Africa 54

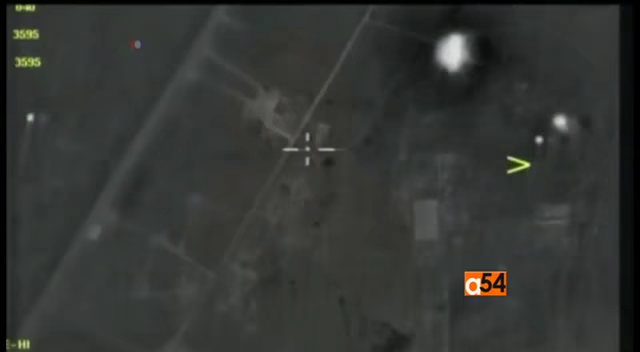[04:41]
59 total places where they targeted on that airfield.
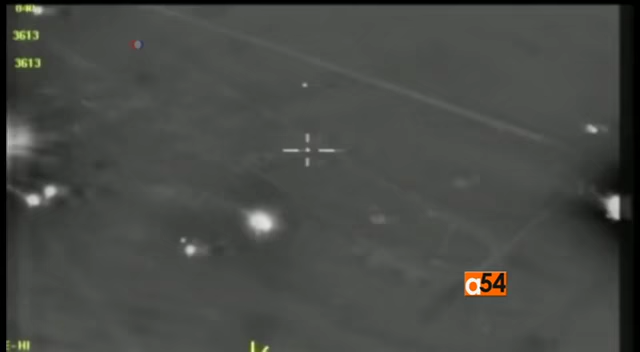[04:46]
Other things were the hangars that had the aircraft.